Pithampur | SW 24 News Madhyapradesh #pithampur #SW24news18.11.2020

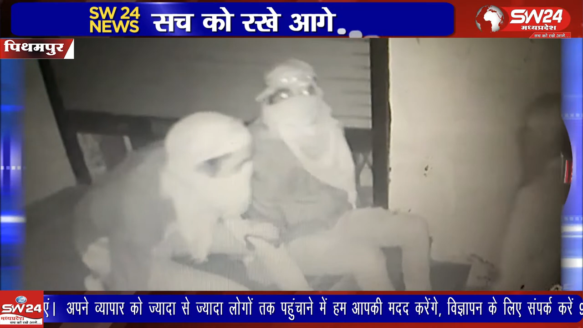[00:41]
नगर में बेंक आफ इंडिया में चोरी करने की योज़्जा मनाते हुए पुलीस ने साथ आरोपियों को रंगे हाथों